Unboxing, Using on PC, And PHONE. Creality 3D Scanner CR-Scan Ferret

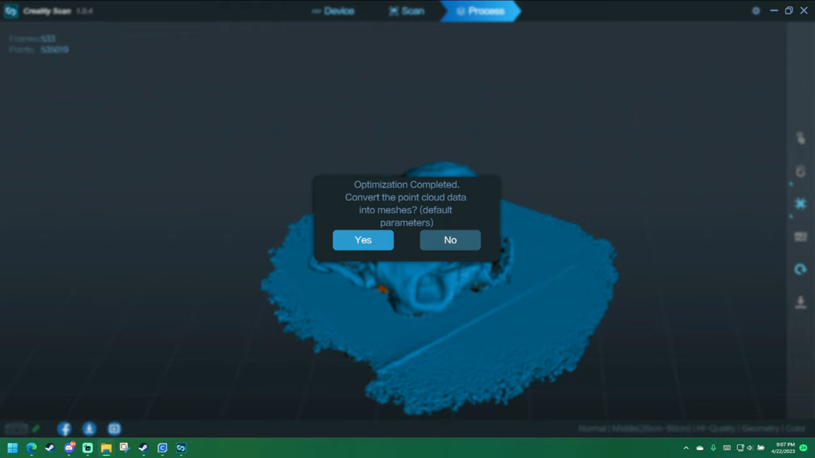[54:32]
So, okay. There's the first time I did my face.
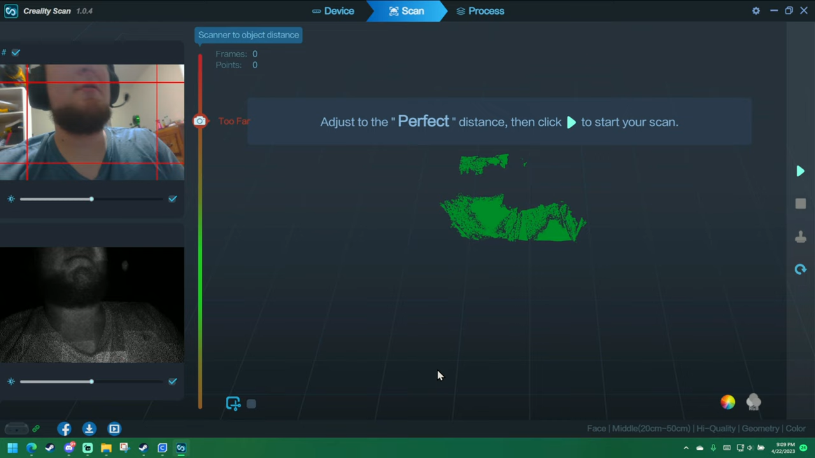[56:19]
Scanning me face on my birthday. And you can see all the shit behind me.
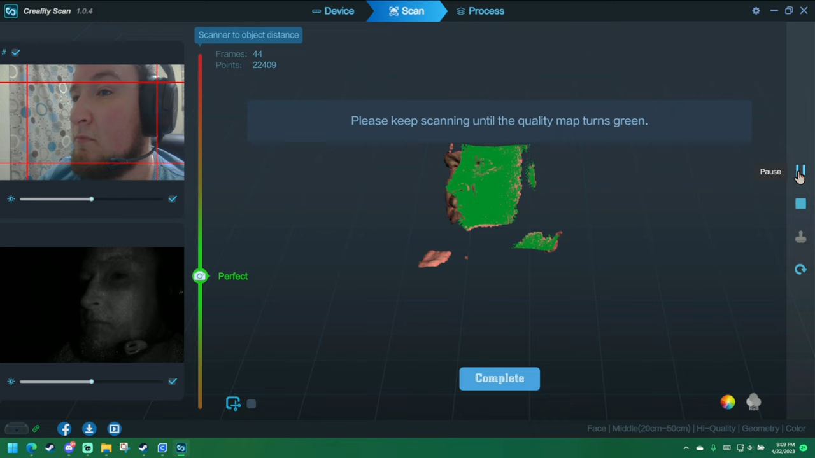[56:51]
It does not like getting my hair.